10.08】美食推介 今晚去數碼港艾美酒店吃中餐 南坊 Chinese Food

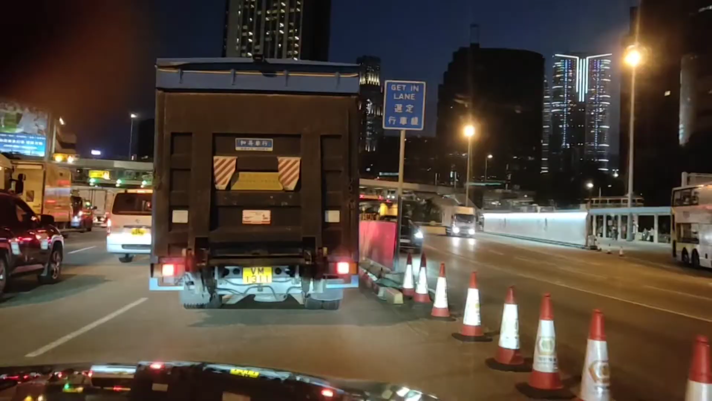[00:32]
現在進入了海底隧道幸好在裏面沒有塞車